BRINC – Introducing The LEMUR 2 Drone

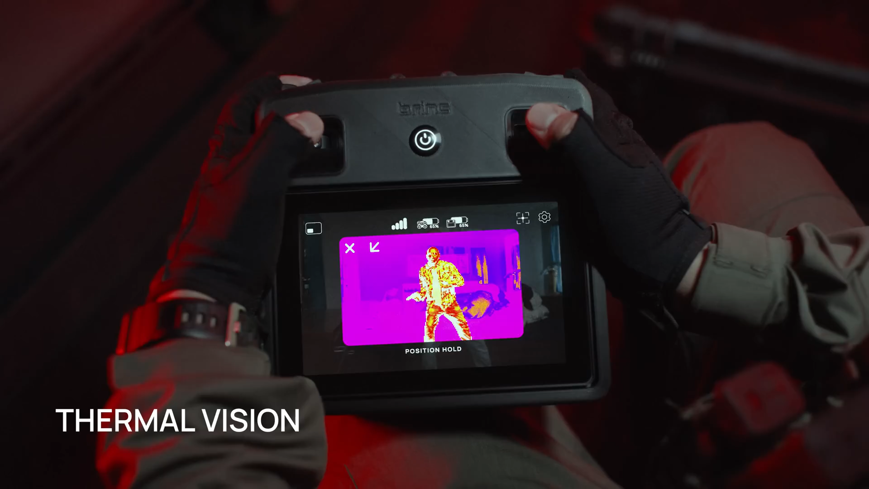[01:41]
SWAT Lemur. I've got contact on two-side. It's going to be a white male, black t-shirt with a gun.